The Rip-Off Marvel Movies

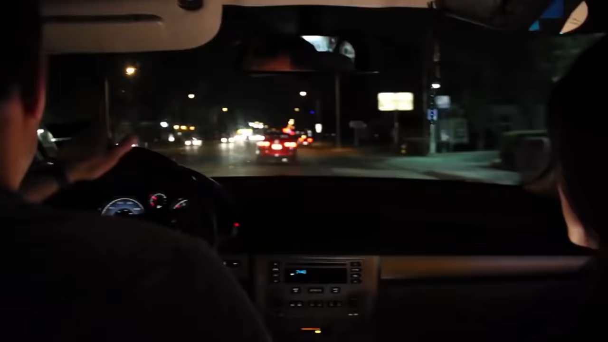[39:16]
Sam offers to drive Jane home and they hop into the car for another long and tedious driving seat and to give this film credit it is at least better than Thunderstorm Return of 4. They awkwardly flirt and it hurts a little to watch then the conversation moves to the topic of Nazi skinheads which are apparently rampant in the area.